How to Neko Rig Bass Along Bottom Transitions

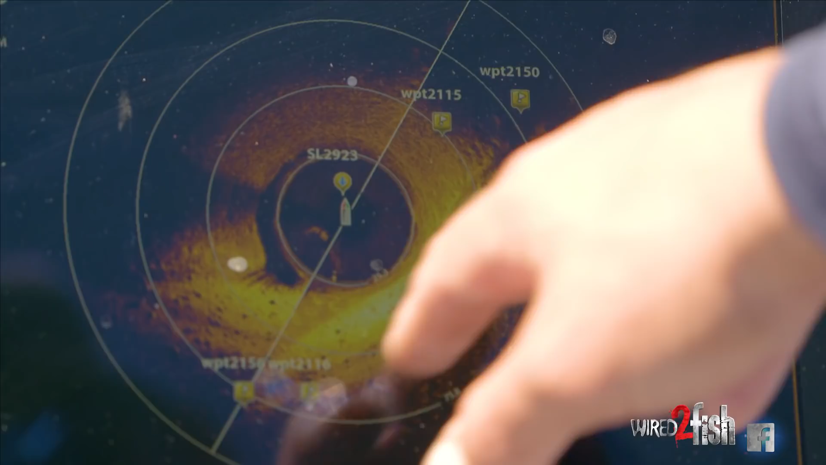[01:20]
So we got a bunch of rock. I just hit spot lock, so we're facing into the wind,
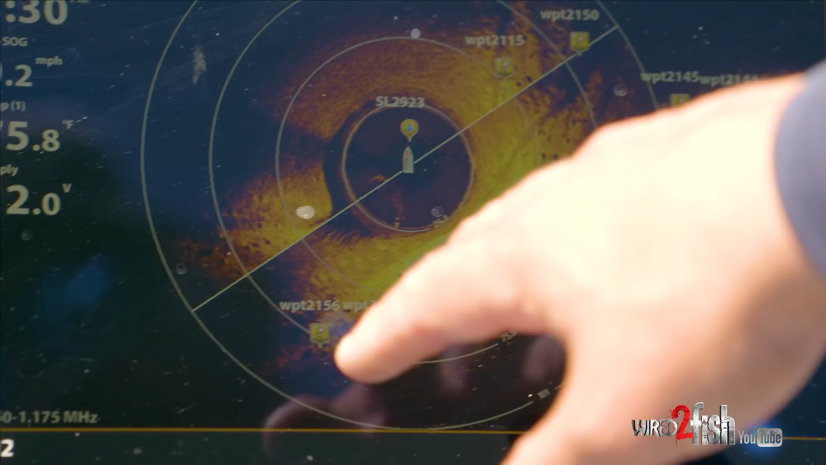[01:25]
but we're right on the line, and the last couple bites have come right on this transition. So not all the way up into the rock, but you can see it's a little bit more soft bottom, and they're just hanging right on that transition. So it's just a pretty standard deal, you know,
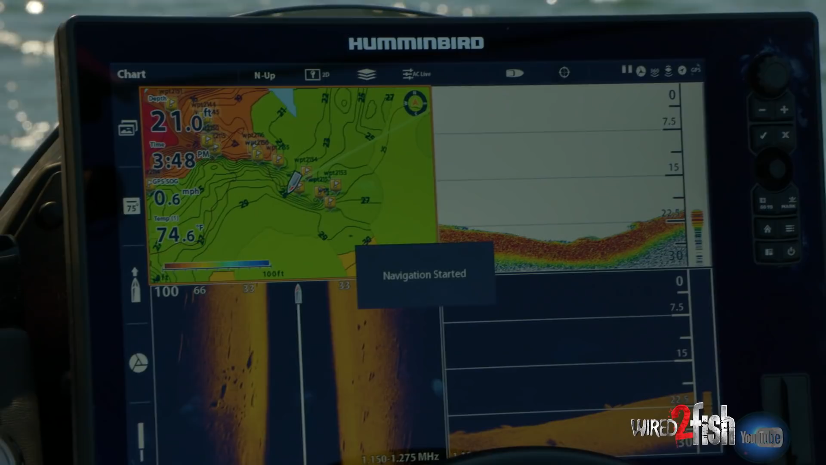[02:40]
On screen: depth 21.0 ft, water 74.6°F, speed 0.6 mph
There's no mapping on this particular lake, but we fished out here before and we have some auto chart live data that shows that we're pretty much on a main lake point.
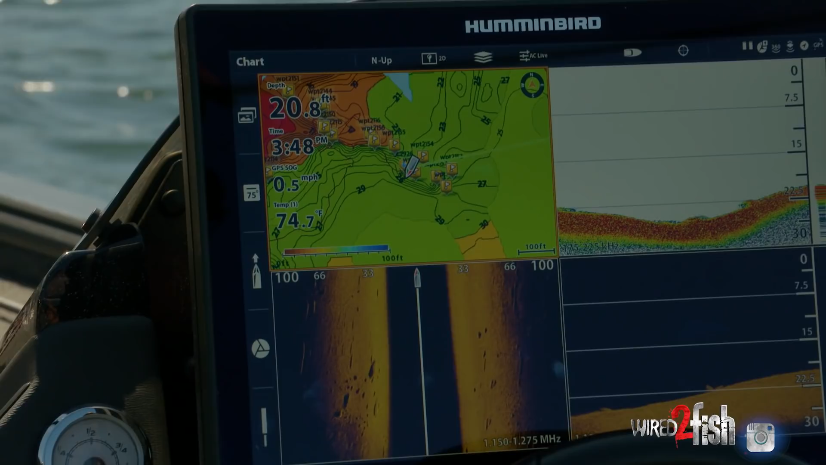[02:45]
On screen: depth 20.8 ft, water 74.7°F, speed 0.5 mph
You can see here there's a little reed point that comes out, and it's a long extension out deep,
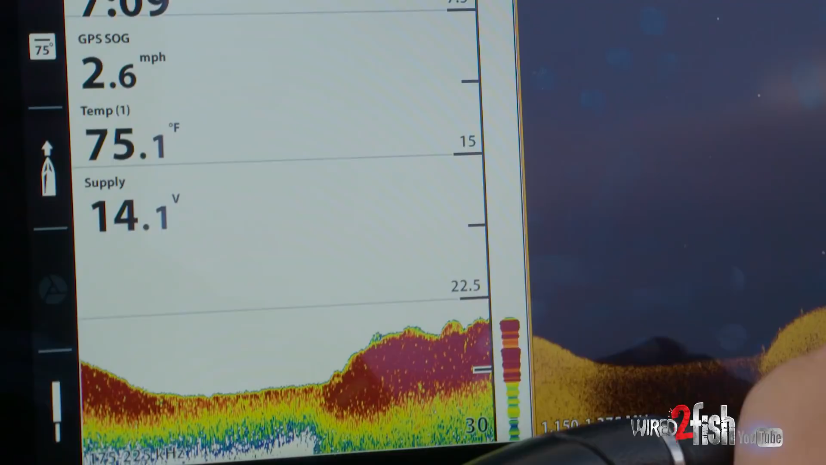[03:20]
On screen: water 75.1°F, speed 2.6 mph
and you just drive the structure and you're looking for those transition zones through 2D.
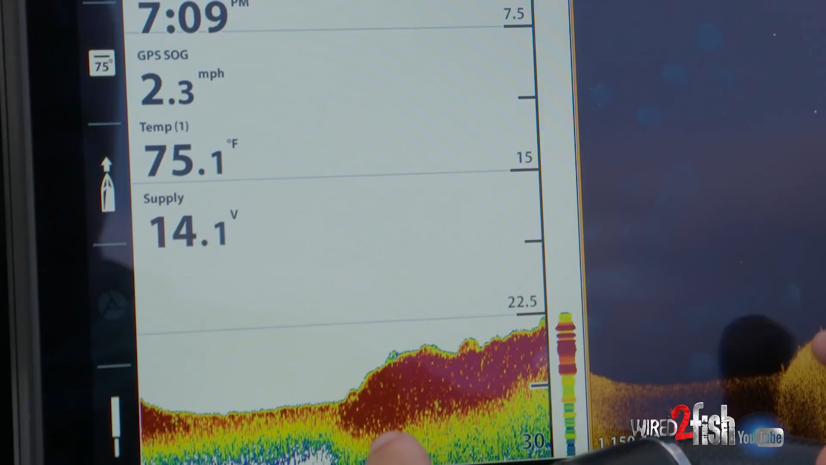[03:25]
On screen: water 75.1°F, speed 2.3 mph
But today, what I have, and I have the luxury of having it, is 360 imaging and just boat positioning on offshore structure and knowing exactly where my boat is in relation to this transition zone.
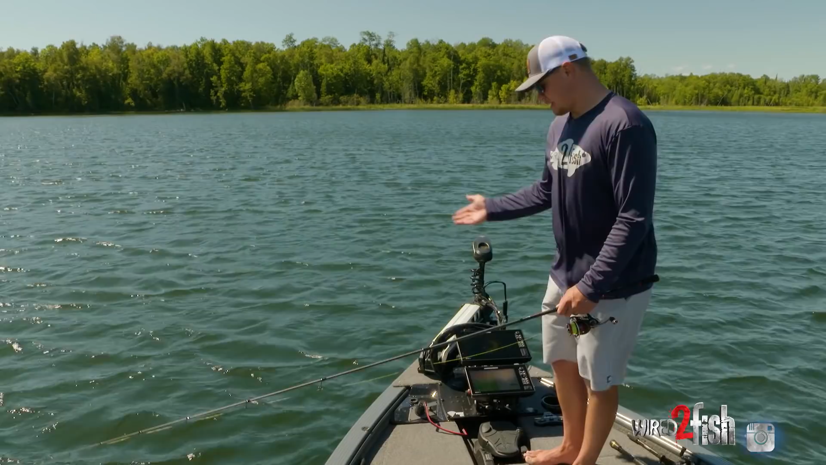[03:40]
So I've kind of been moving around the structure and repositioning the boat as need be to be able to make that lineup, make that exact cast right on that transition zone.
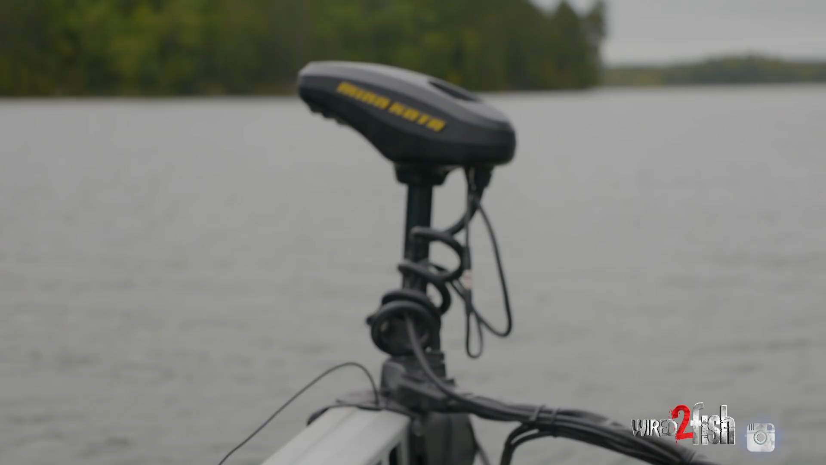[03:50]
And utilizing spot lock, I got the nose pointed into the wind. I'm on the upwind side of the piece of structure. Just kind of moving the boat around and placing it right on that transition line where I can make that cast straight down it.
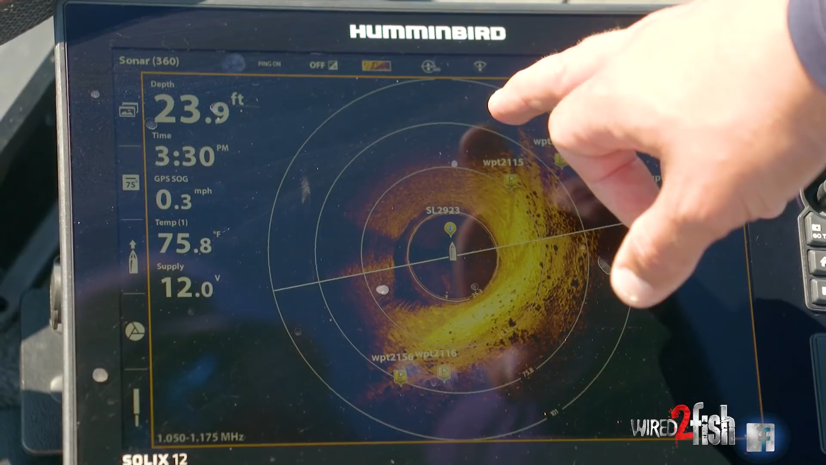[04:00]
On screen: depth 23.9 ft, water 75.8°F
And I know my bait is in that strike zone, in that high percentage area all the time throughout my entire cast.